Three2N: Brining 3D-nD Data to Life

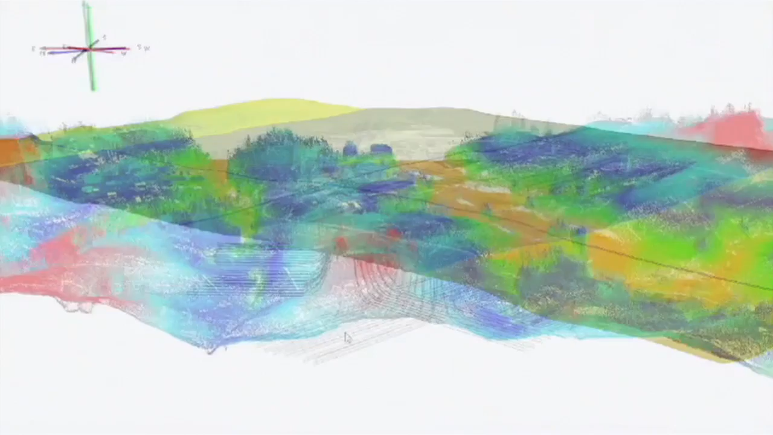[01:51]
3 to N's technologies, 3D objects are extracted from the point cloud and can be categorized.